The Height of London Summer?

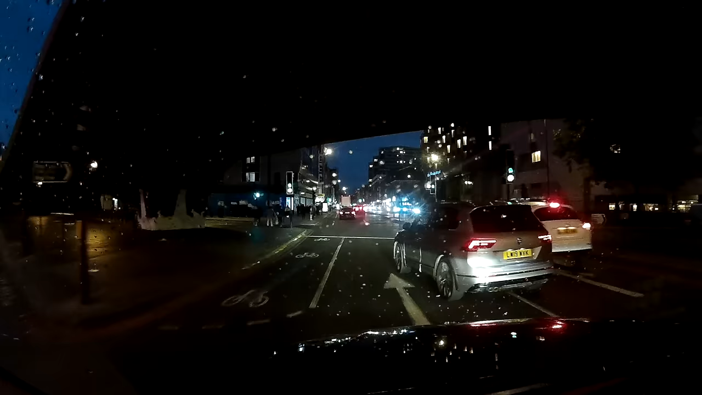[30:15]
no go back in I might pick up Slash who knows that'd be great wouldn't it now heading back in I get
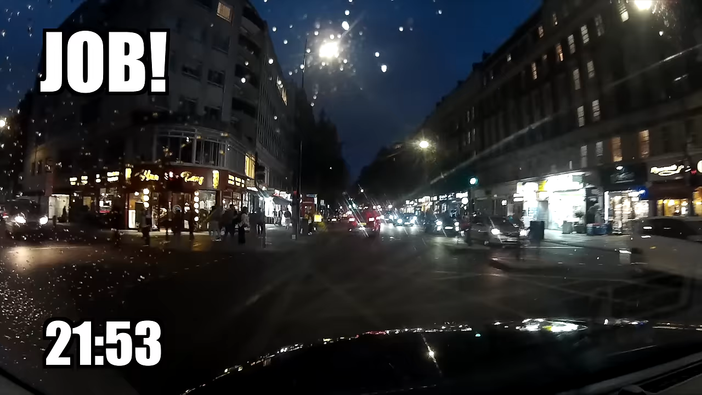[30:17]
to Edgeware Road and these ladies just say Cromwell Hospital
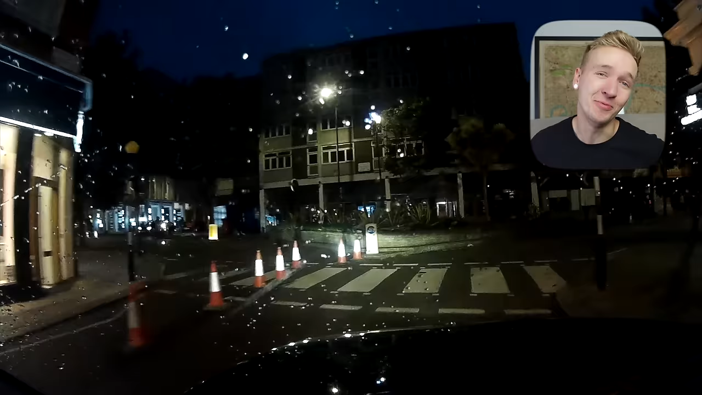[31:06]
it's shut this is exactly what that yellow road sign was trying to tell me earlier if only I heeded the warning no
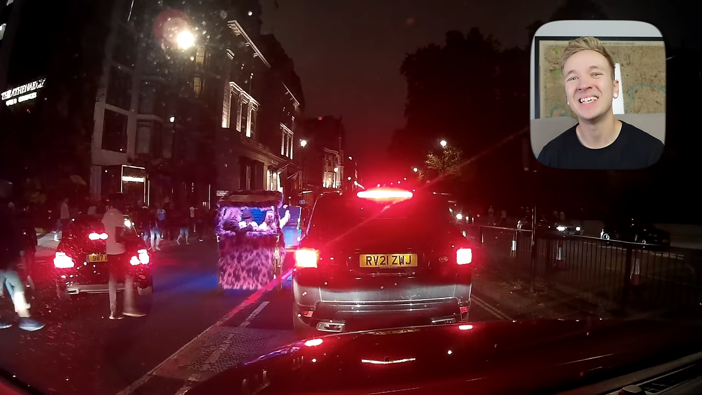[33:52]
so we get through the Piccadilly Underpass and you can see there's a mass amount of people heading towards Green Park Station